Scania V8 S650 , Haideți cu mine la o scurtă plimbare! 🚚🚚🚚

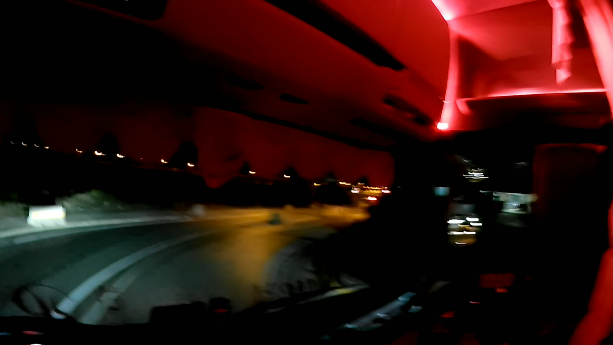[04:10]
Plin de luminițe Este camionul Lumai Bos Cu care voi face o scurtă plimbare Până aproape de De Girona
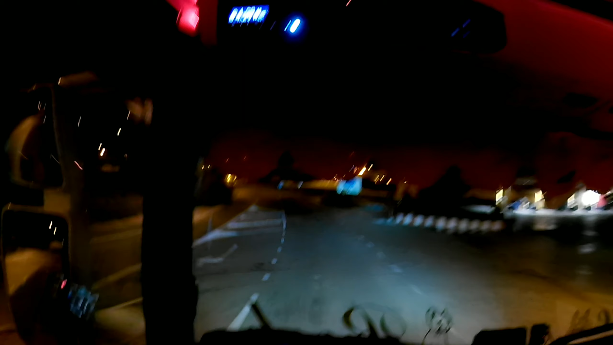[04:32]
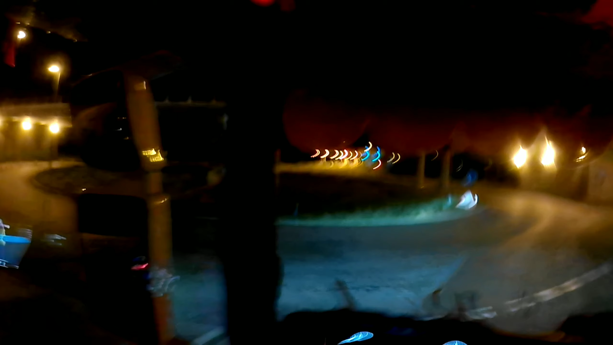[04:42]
După cum vedeți Și cred că se vede Sunt cu prelată